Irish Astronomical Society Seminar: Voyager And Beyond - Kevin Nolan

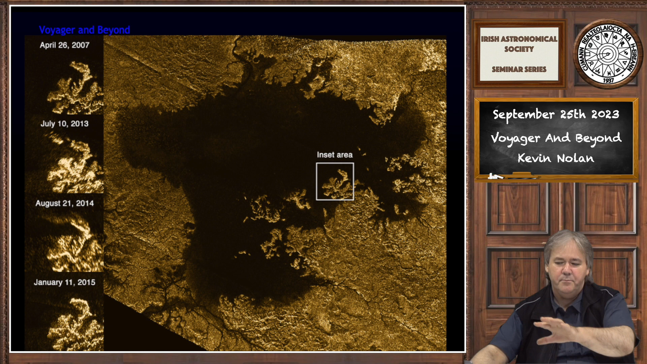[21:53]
kraken lake and here we see then an infrared image where cassini is able to see through the thick atmosphere using infrared and image all of the kind of this disturbed um kind of black mottling is the lake and the bright yellow patch is the sun reflecting off it and i'm not quite sure what the red is i'm sure it's just um maybe more of the of the sun's light at a different angle but nevertheless we were able to image this moon in absolute detail and not only that